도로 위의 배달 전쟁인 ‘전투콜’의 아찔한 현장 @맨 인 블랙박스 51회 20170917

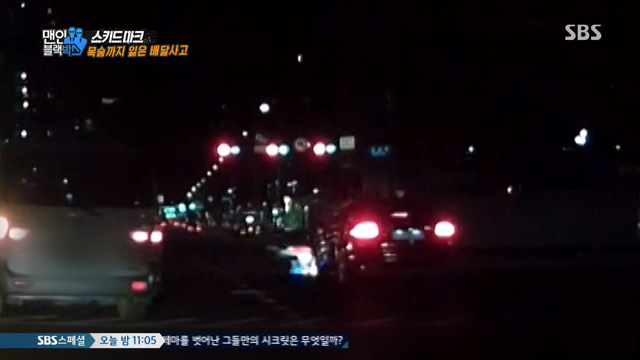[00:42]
그대로 오토바이와 충돌합니다. 그러면 브레이크도 밟고 비장등도 켜더라고요. 그래가지고 멈추겠구나 했는데 갑자기 도망을 받더라고요. 뺑소니였습니다.
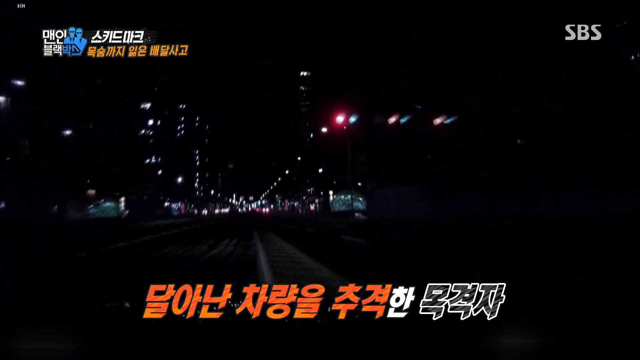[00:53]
곧바로 추격에 나선 목격자. 또 한 차례 사고를 내고서야 붙잡힌 가해 운전자는 황당한 반응을 보였는데요. 왜 저만 가냐.
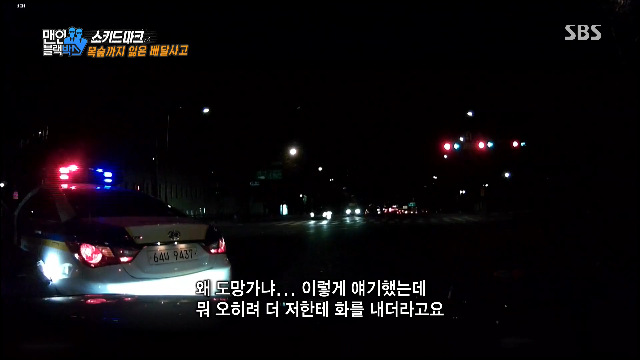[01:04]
이렇게 얘기했는데 오히려 더 저한테 화를 내더라고요. 자기 맺다라고 그냥. 자기 잘못한 게 없는데. 가해 운전자는 왜 사고를 내고 도주한 걸까요?
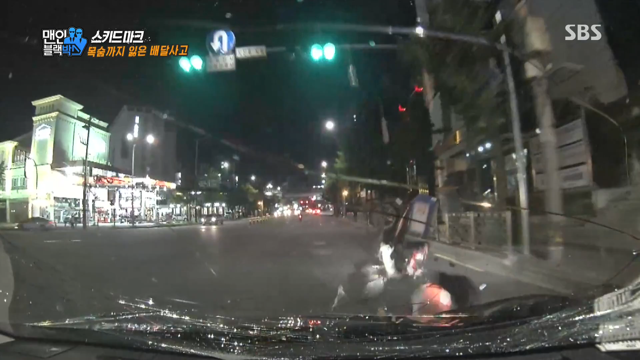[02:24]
문제는 새로운 형태의 배달이 급증하면서 사고가 더욱 빈번해졌다는데요.